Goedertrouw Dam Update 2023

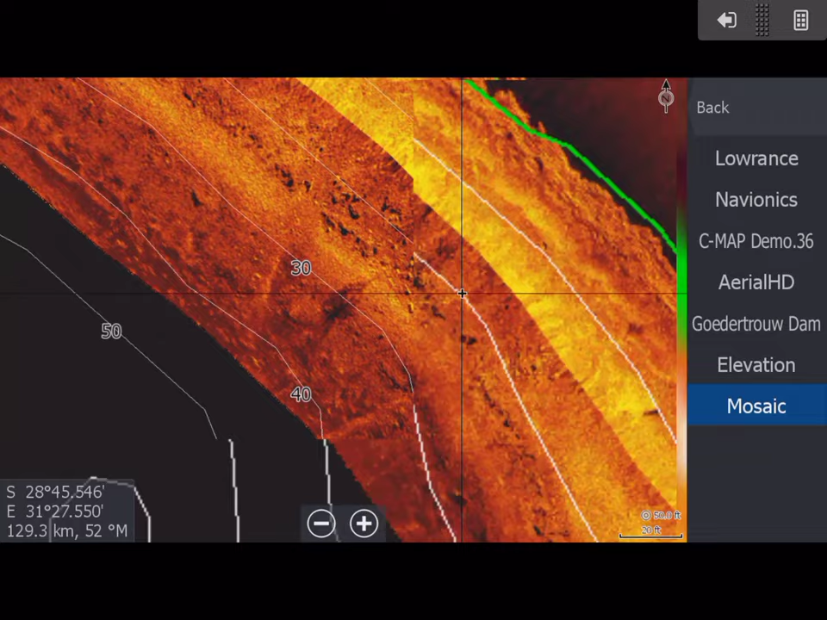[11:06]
that's basically it um oh the most important thing of course is where we ran out of
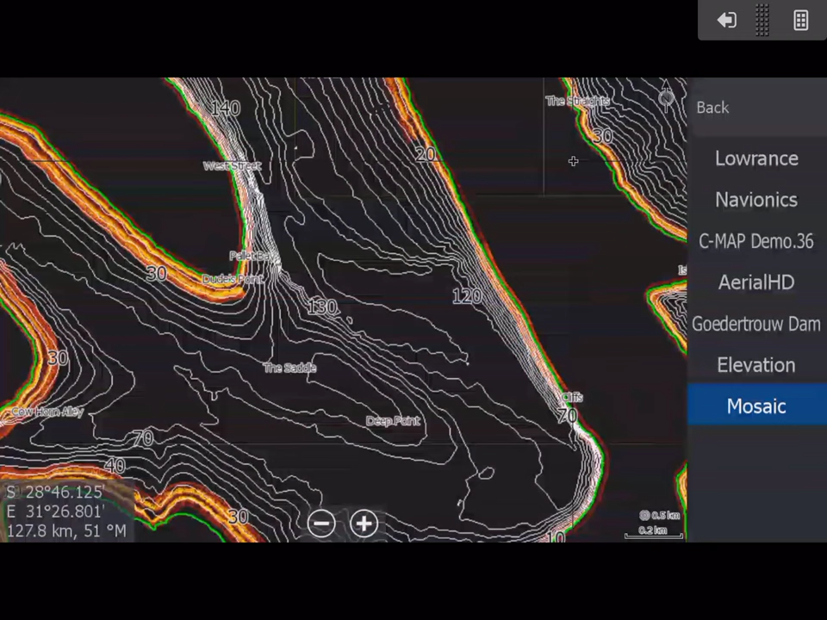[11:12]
aerial hd i went right into the rivers i mean right into
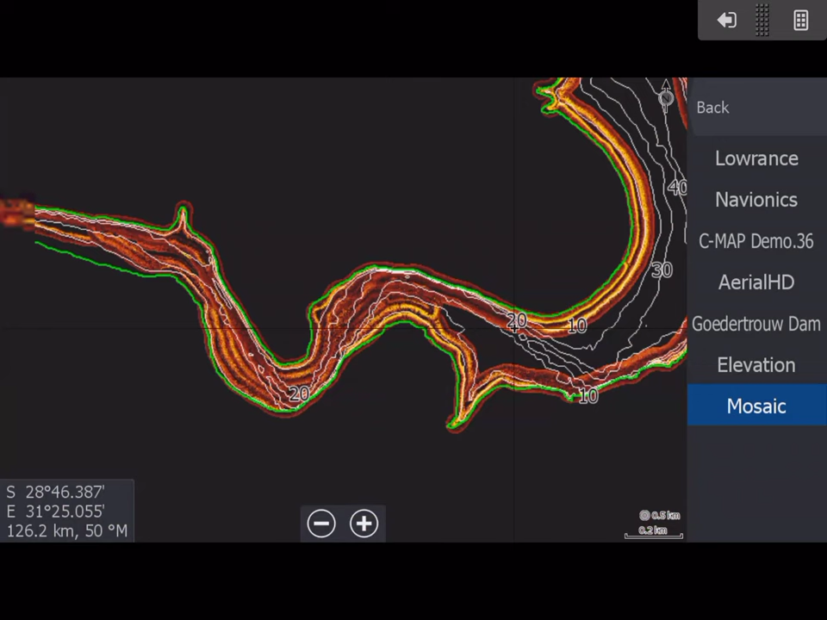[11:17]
the back all the way up around the corner if you take the spot here i mean you can't
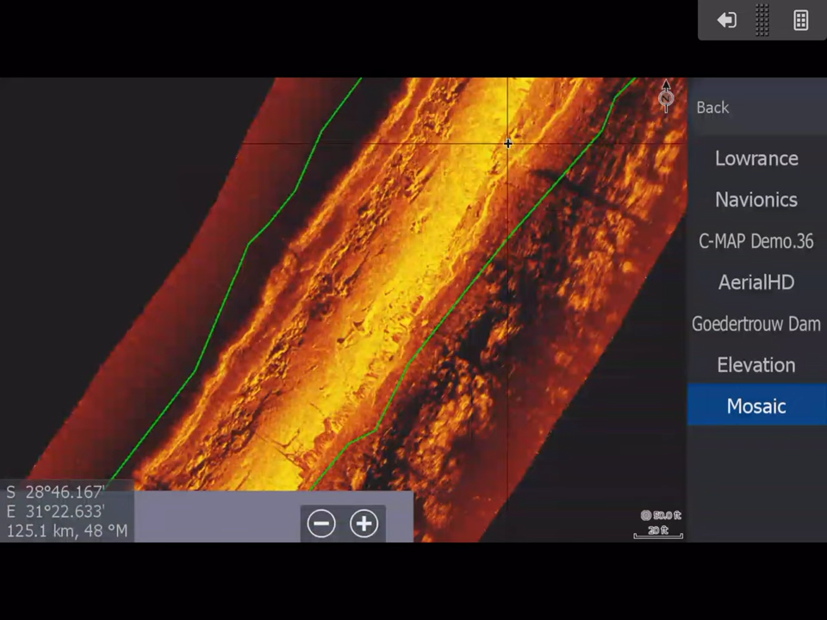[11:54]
here um but yeah um so yeah the the mosaic is done right
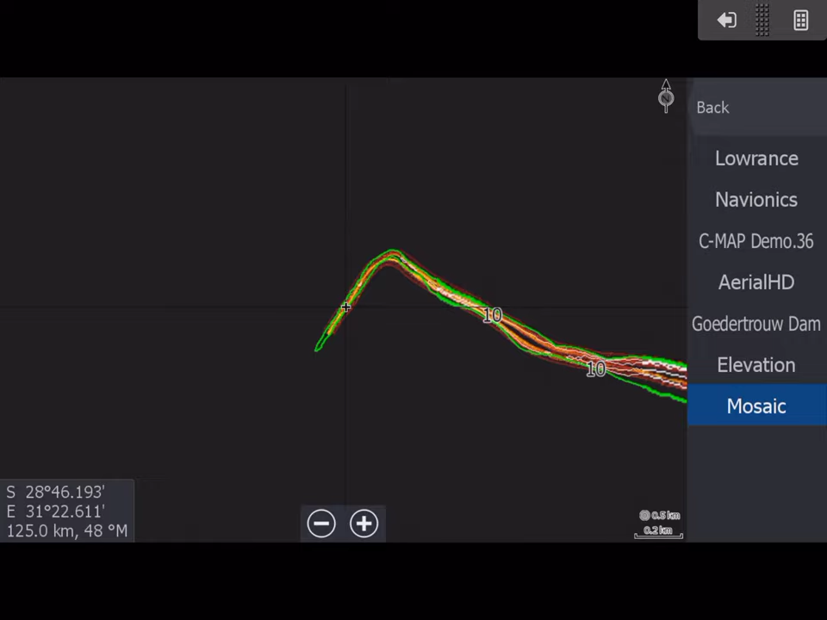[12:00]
up the river there legoland obviously uh this whole area here some nice
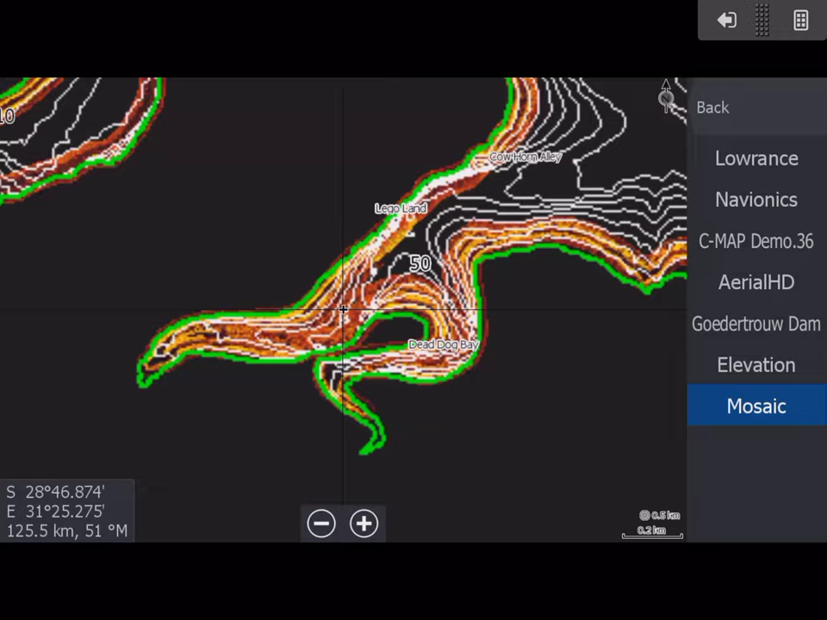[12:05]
mosaics there a lot of nice information there you can see some really interesting stuff
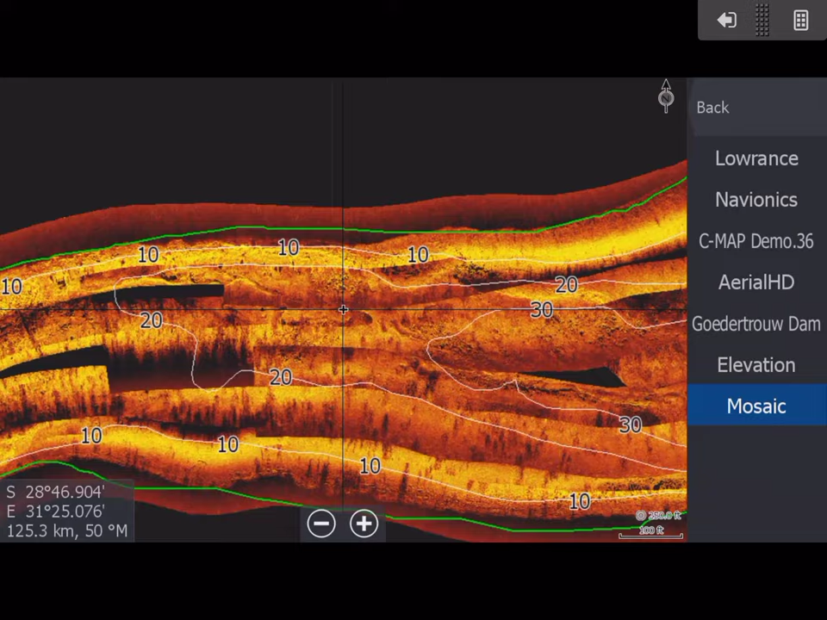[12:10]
uh unfortunately we don't have aerial hd for this area uh but the there's the satellites a little bit you know it's very difficult to make